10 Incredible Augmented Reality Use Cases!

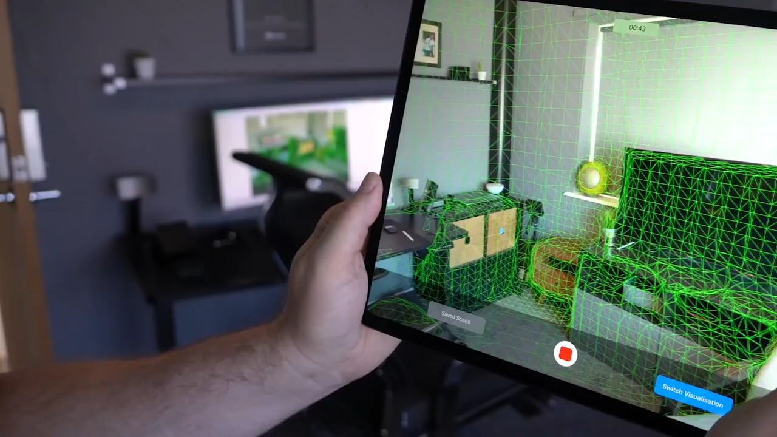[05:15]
and create a 3D model that app developers may use however they see fit.